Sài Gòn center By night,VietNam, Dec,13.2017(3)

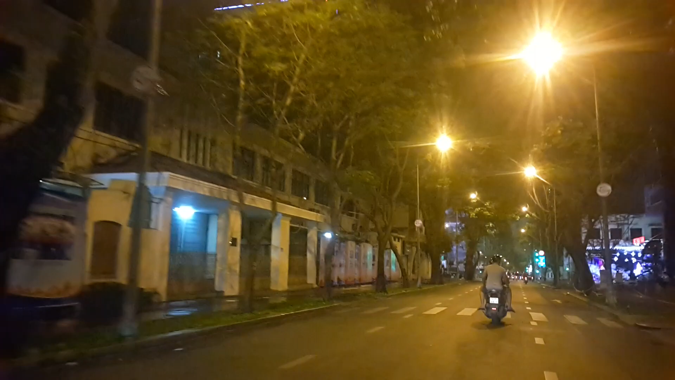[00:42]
Wow, quý vị thấy cái tòa nhà Sở Giao dịch Ngân hàng Phát triển Eximbank nè. Chị zoom cho quý vị xem cái cách ở đây họ trang trí Noel nè.
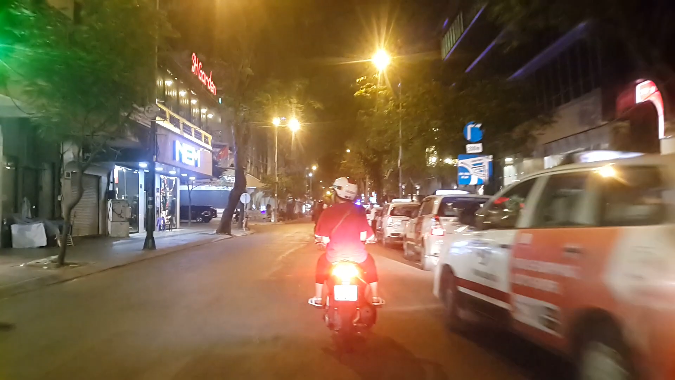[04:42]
Cái kênh Jackson đó làm ban đêm á, cái tiền lương gấp 3, gấp 4 lần ban ngày vậy. Đây trái khách sạn Grand 5 sao này.
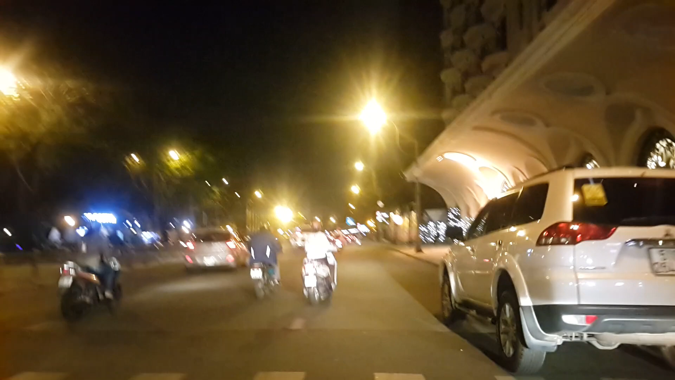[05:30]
Đây khách sạn Majestic nè. Rồi, vậy thấy trồng nguyên cái hàng thông dọc theo đường không? Wow.
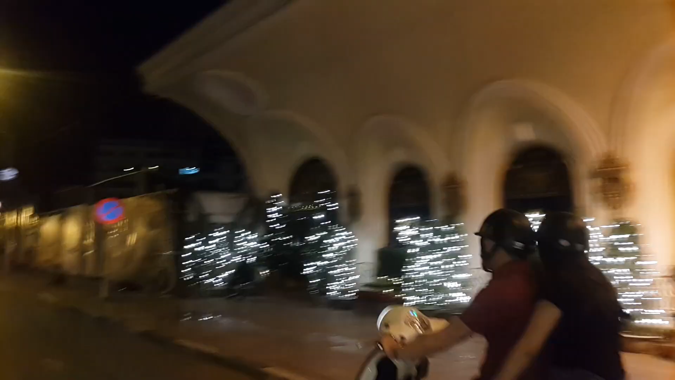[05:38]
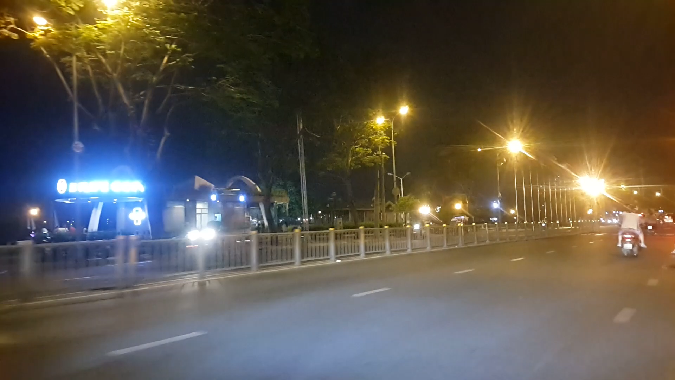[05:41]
Đó, bên tay trái quý vị là sông Sài Gòn, là bến Bạch Đằng, là nhìn qua bên kia là phà Thủ Thiêm đó.
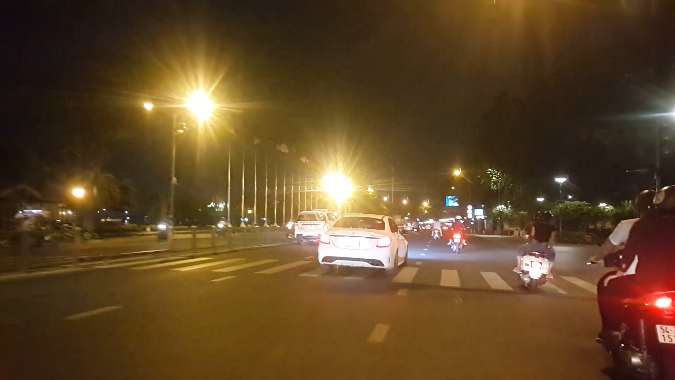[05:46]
Quận 2 vậy. Rồi, bên phải đây cho vị ngắm toàn bộ phố Nguyễn Huệ vào ban đêm nè,
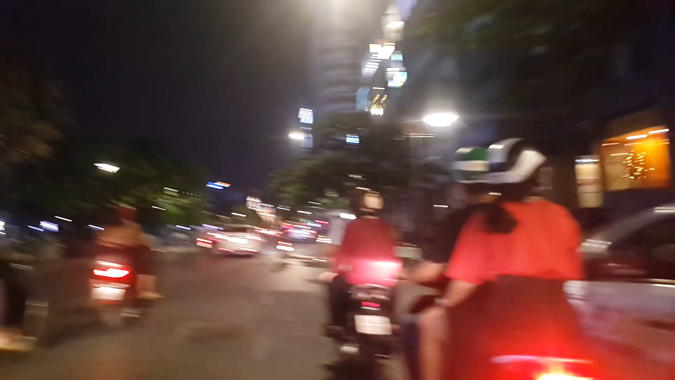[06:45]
Đó, Sài Gòn Garden bên kia.
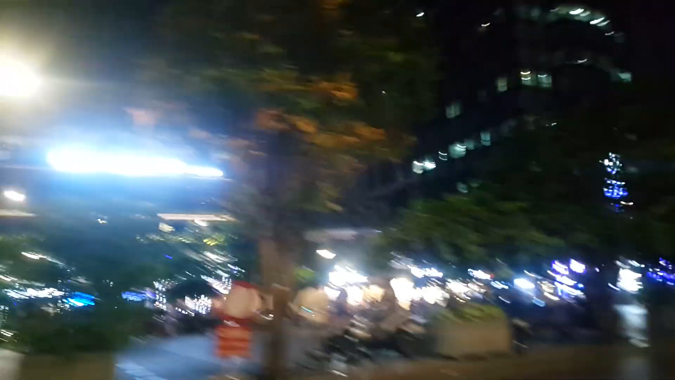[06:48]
Đó, ai của mình đang có khu mặt tại khu vực downtown của Sài Gòn. Khu phố danh giá nhất này.
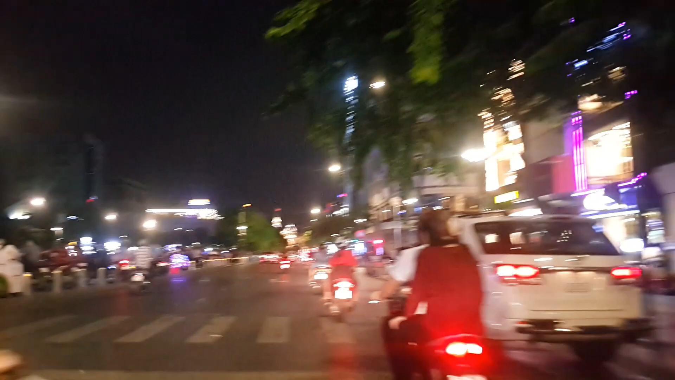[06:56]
Đó, thấy nhìn bên kia tòa nhà xinh quá. Đó, ta tập trung đây là gì?